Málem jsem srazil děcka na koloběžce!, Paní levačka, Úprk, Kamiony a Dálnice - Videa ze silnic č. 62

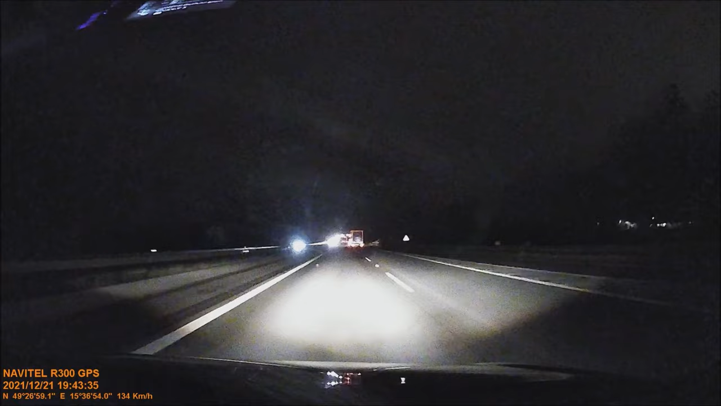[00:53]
Jsi si to předíš ze Země na več, ty to tam počneš tak se bez směřovky a uškrthuje Dobrý Prvný kráček je to hodníků. To je prvná